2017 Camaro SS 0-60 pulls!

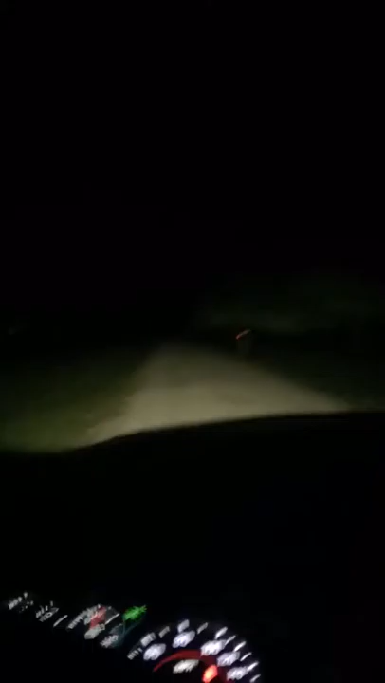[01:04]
look at it right there there's an old deer maybe I shouldn't be doing this maybe this ain't the safest place in the planet be doing this